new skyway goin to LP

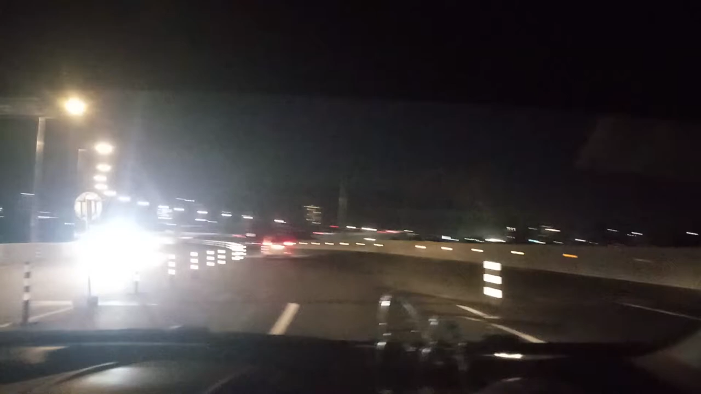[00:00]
ito po si Carol, nagmamaneho ngayon papuntang Las Piñas. Gabi na. Ala nga naman, meron ko nga akong itamay dyan. Road trip. Road trip. Night shift. Night shift. Road trip to LP.